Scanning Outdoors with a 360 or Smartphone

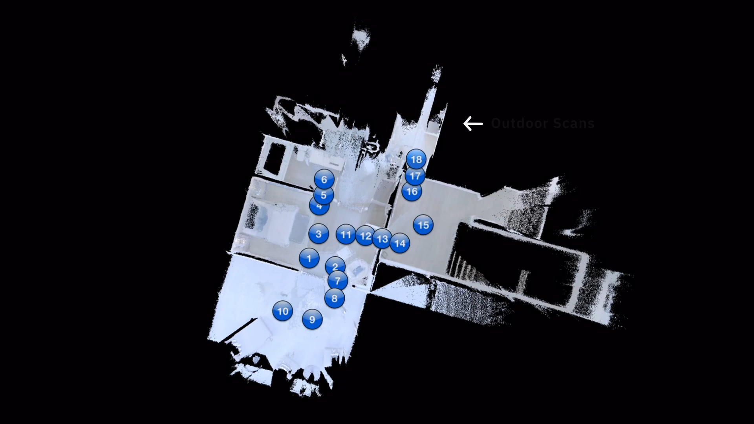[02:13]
Whenever you scan outdoors, pay extra close attention to how the scans are positioned in capture.